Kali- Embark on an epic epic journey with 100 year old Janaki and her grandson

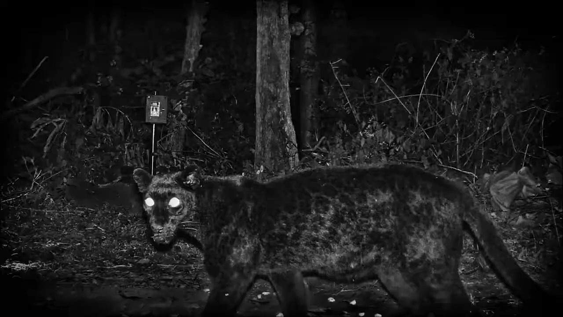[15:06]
The camera traps though reveal their relative abundance in the area.
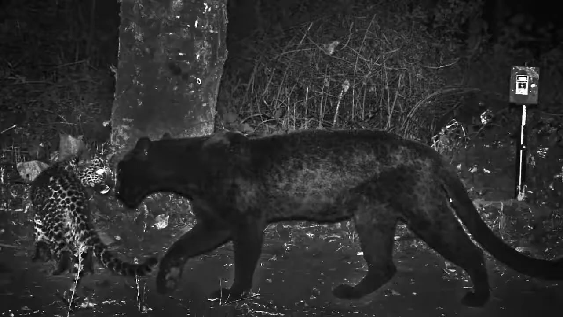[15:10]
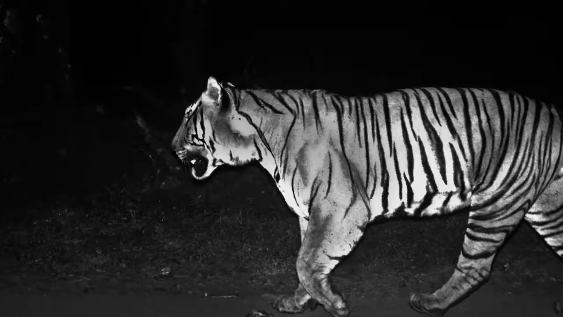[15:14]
tigers, leopards and other small cats also pose for these cameras.
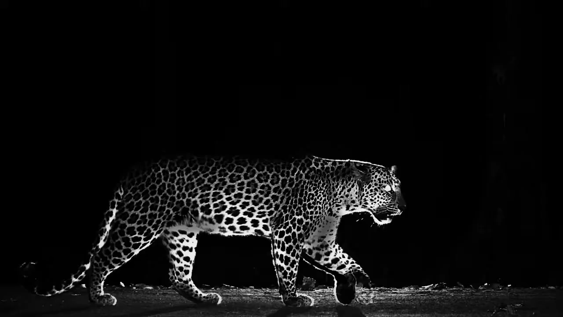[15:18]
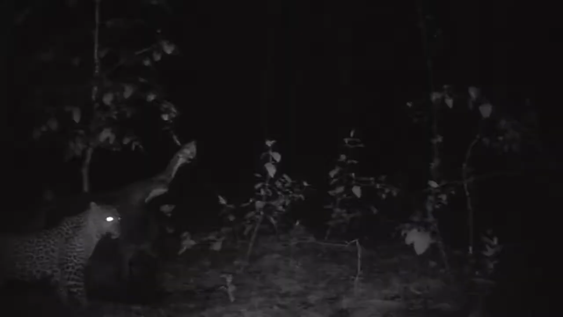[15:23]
The camera traps reveal the unseen side of the jungle, the unseen side of the jungle, a secret door into the mystical world.